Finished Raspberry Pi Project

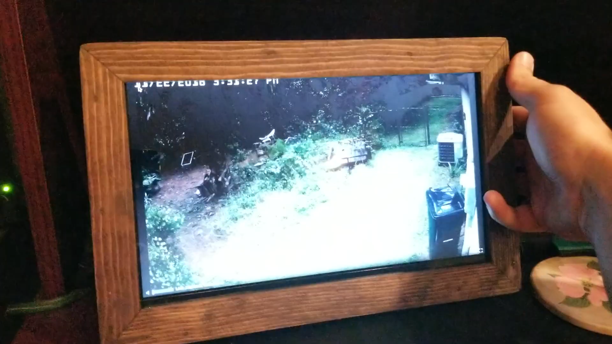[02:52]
And then I just hit you know keep on hitting the button and it'll toggle between all of the cameras. So let me cycle through all eight of them. And then it'll eventually end up
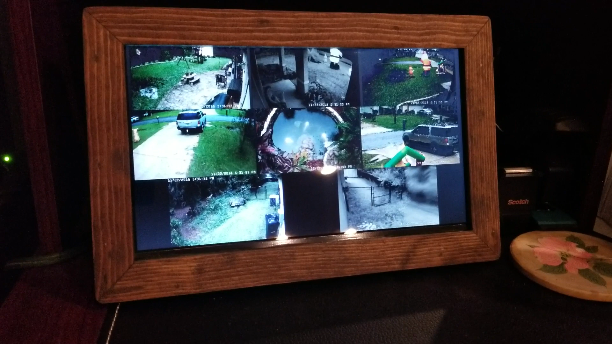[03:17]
And then lastly when I'm done with it all I do is just hit the button on the top and it performs a couple of series of Alt F4 commands to shut everything down gracefully.